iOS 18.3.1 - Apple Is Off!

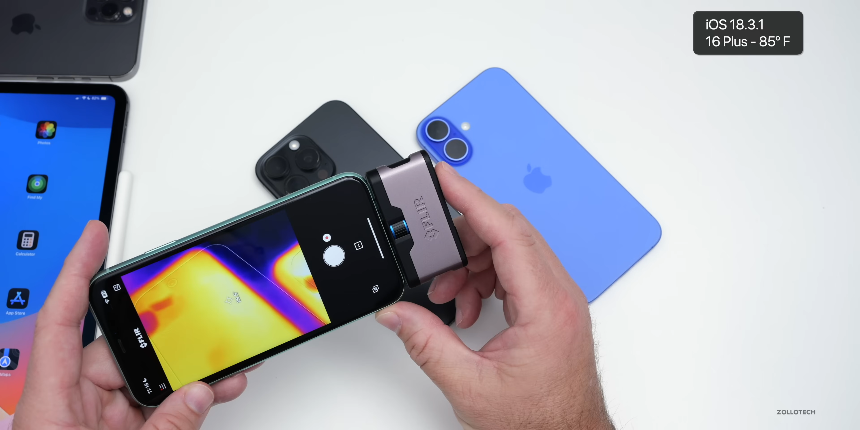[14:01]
And on the 16 pro max, we're at about 29.8, almost 30 degrees Celsius. So overall staying very well managed.